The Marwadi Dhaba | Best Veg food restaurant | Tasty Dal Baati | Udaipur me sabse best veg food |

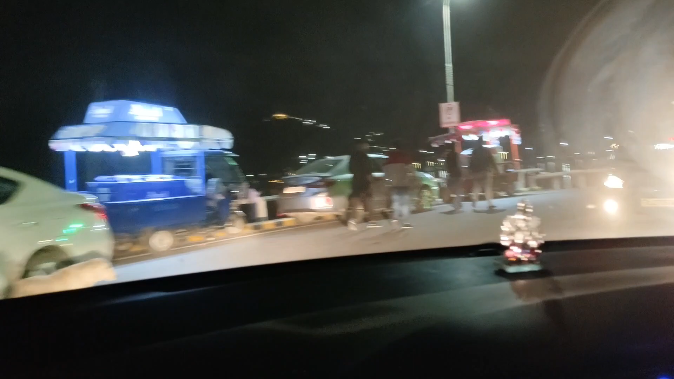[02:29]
हम लोगों कार पार्किंग करने थी पीछे लेकिन यहां पर पार्किंग बहुत इश्य है जब